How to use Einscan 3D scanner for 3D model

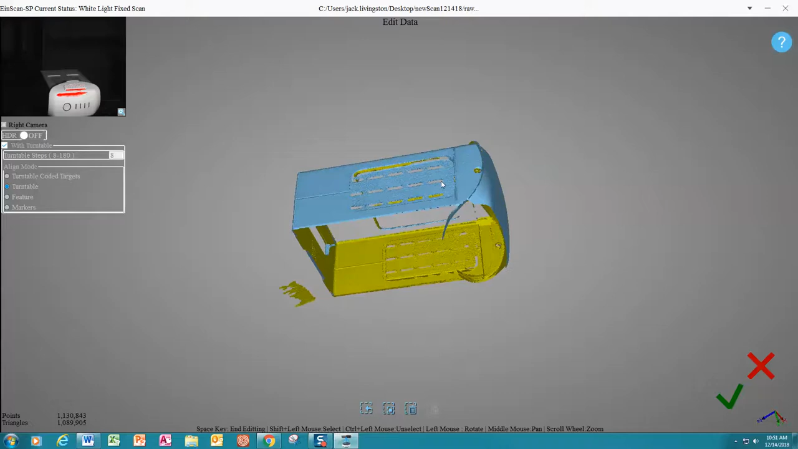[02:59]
Obviously we do not have the top and bottom because of the way it was oriented.
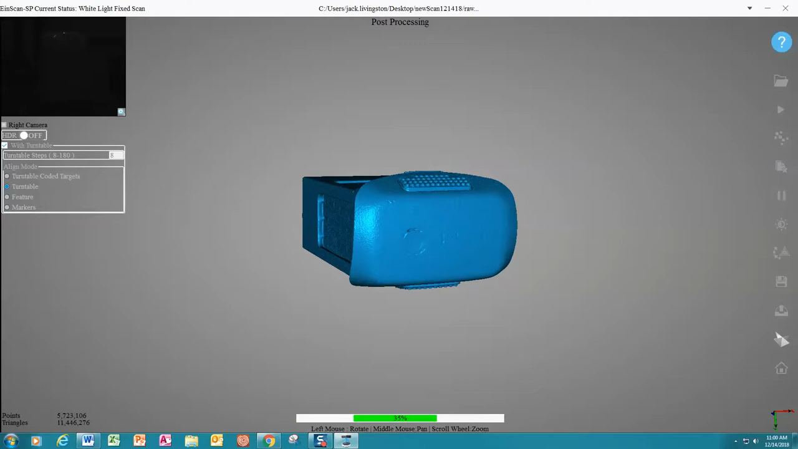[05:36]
Alright, when that is finished, you will see we have a very nice complete 3D scan.